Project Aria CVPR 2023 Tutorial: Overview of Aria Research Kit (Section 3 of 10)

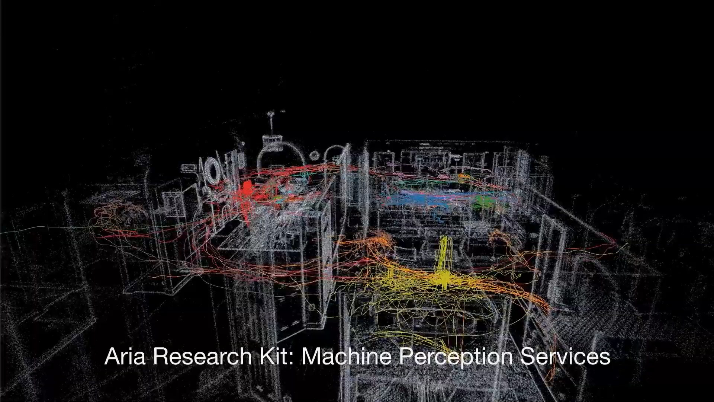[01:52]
The second pillar of the ARIA research kit is the machine perception capabilities that we offer as a service. Now the way this works is that after recording ARIA data,
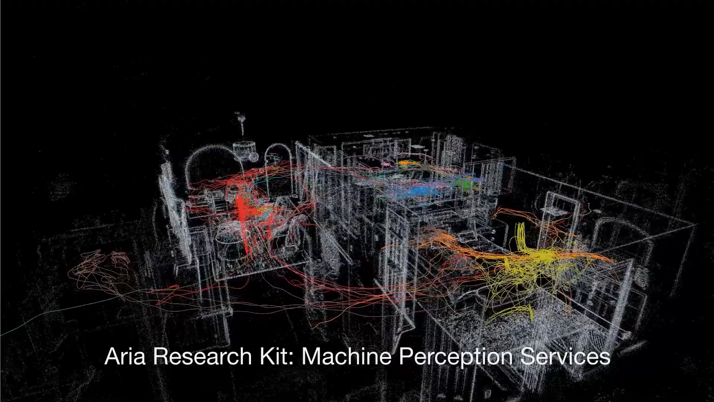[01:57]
a researcher has the option to select one or more machine perception services via the desktop app.
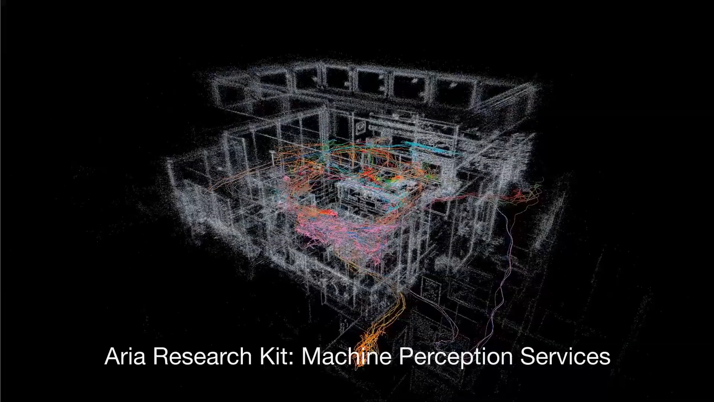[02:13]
One very important point that I'd like to stress is that immediately after processing this data and returning the machine perception output, we delete the data from our servers.
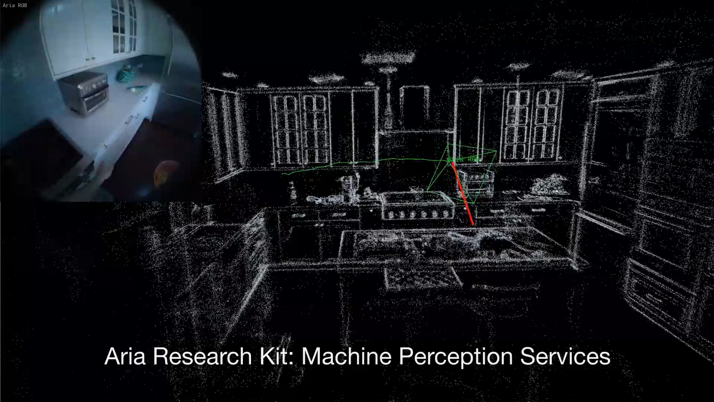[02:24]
So as Prince mentioned, the data that's collected by our partners belongs to our partners and our partners alone. These machine perception capabilities are enabled by a set of proprietary algorithms that are designed specifically for the ARIA device.
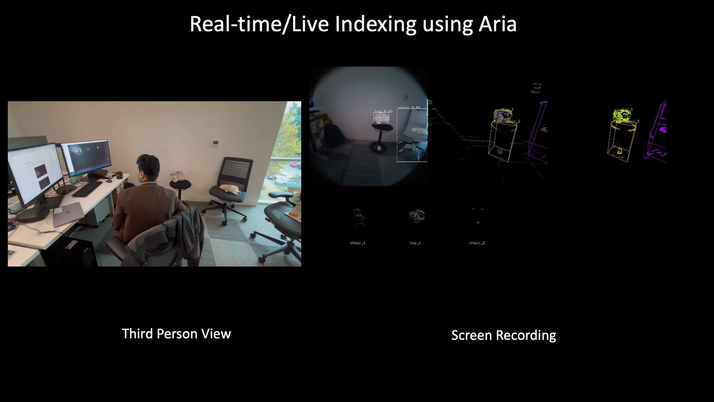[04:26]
So what you're seeing here on the left is a researcher who's streaming data wirelessly in real-time from the ARIA glasses to their desktop.
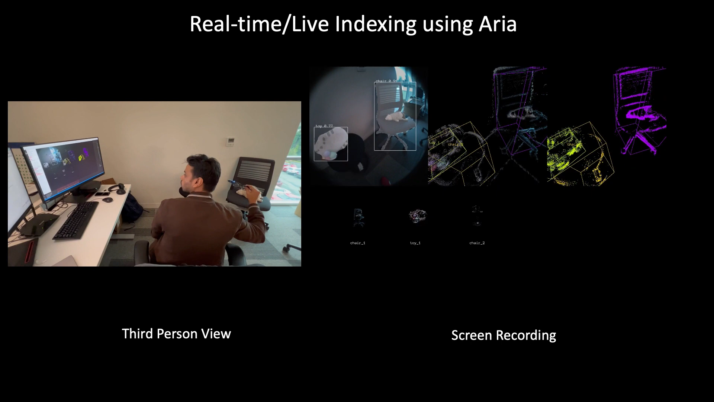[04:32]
And on the desktop, you see object detection and tracking models being run.
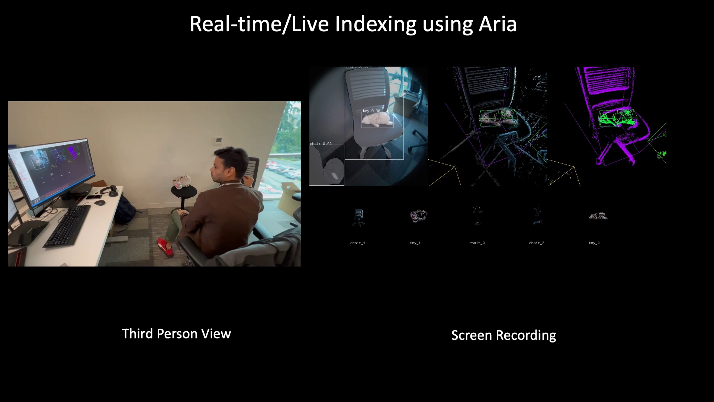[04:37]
Carl will go into a lot more detail on the client SDK later in this presentation.
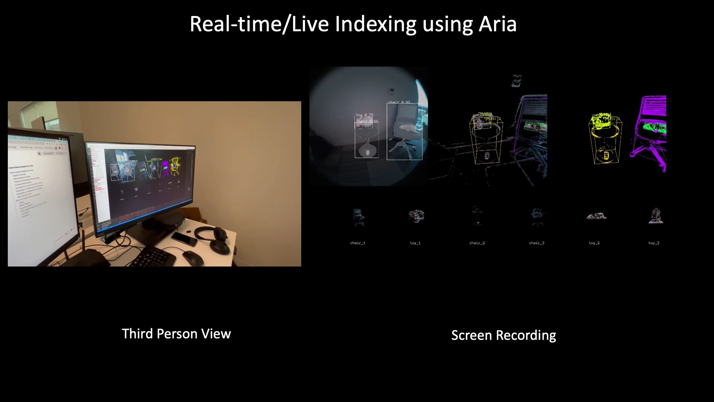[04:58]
to use ARIA for your own specific research interests. And to motivate that thinking, I'll provide a few examples of research that we've done internally leveraging ARIA.
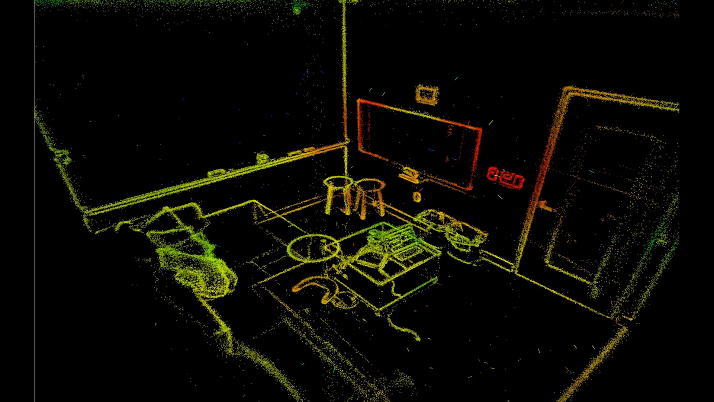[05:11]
Now I love this first example, magnetometer mapping.
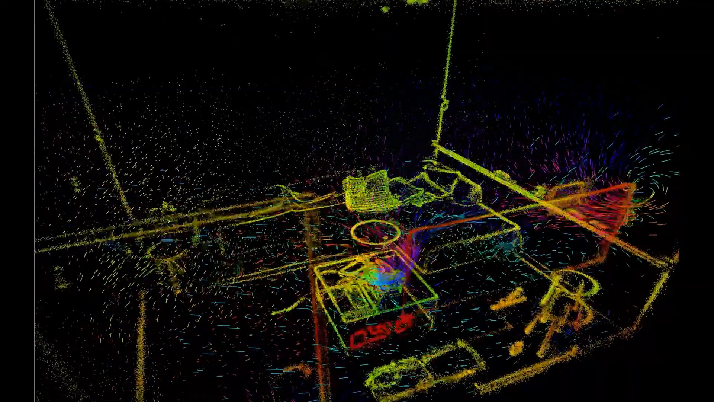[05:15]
And what this does is highlight the rich sensor suite and machine perception capabilities of ARIA.
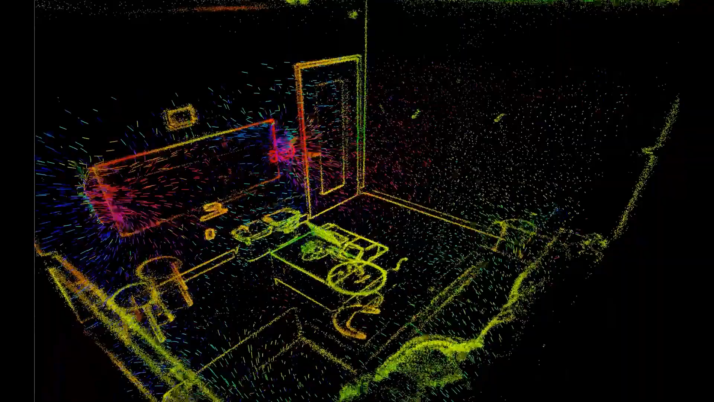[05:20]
Traditionally in mapping,
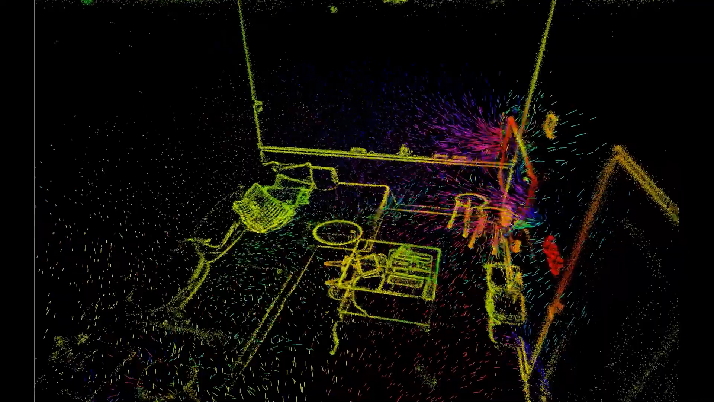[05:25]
what we've seen is maps that have been derived from visual sensors. Here we're looking at new map modalities.